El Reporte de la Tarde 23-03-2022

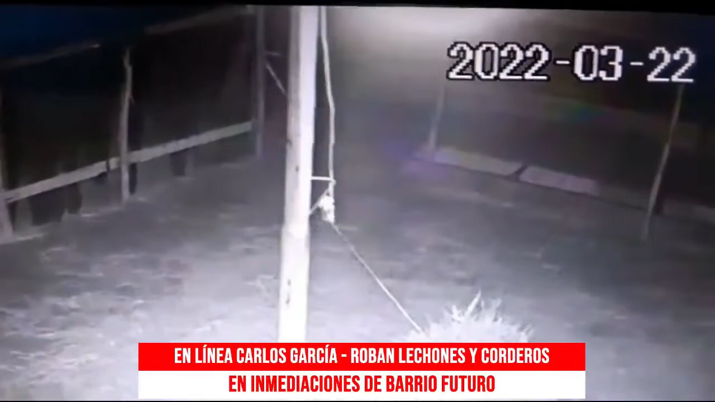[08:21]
No, no, digamos, los animales son de mi hijo, viste, pero acá en todos nosotros la propiedad que tenemos aquí, la de acá, es el trabajo que tenemos nosotros, el negocio es complementa, viste. Sí. Y, bueno, mi hijo tiene unas ovejitas y unos animalitos y ya, con esta es la cuarta vez que lo roban. La cuarta vez. Ahora, ¿cuándo fue? La cuarta vez. ¿Esto fue antes de anoche, no? Y esto fue antes de anoche, sí, en el día que estaba lloviendo la noche.
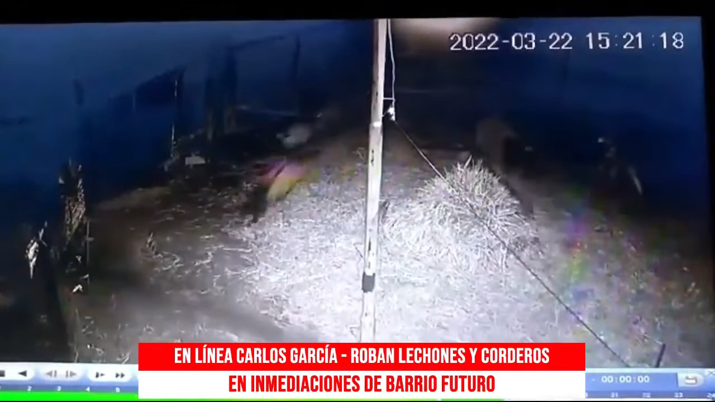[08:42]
Claro, claro, aprovecharon la lluvia y por ahí no escucharon nada. Claro, porque estamos viendo los videos que nos pasó tu hijo, hicieron un, tuvieron las corridas dentro del corral, bueno, no las podían agarrar a las ovejas, ¿no fue tan sencillo? Sí, pero antes de, digamos, que llevaron dos corderos porque no agarraron más, porque no pudieron agarrar, pero antes, pero ya se habían llevado dos o tres lechones grandes. Qué barba.
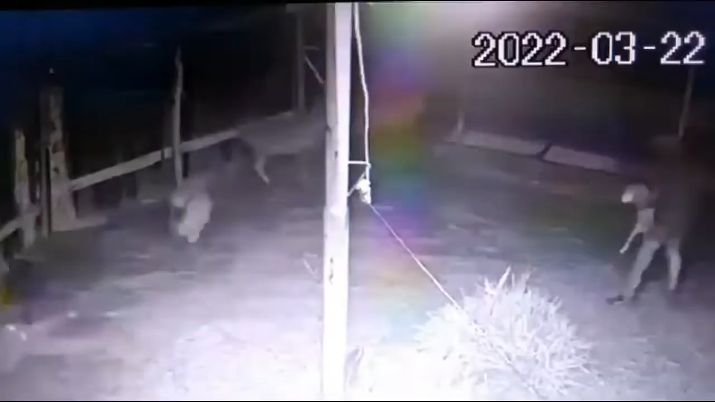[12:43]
Bueno, se llevaron tres lechones, dos corderos, una verdadera pena. Y aparte, como nos decía Carlos, que se han robado varios elementos de la propiedad en otros momentos también. Bueno, vamos a ver si podemos saber, tenemos a Carlos. Carlos, ¿me escuchás? Sí. Ahí está.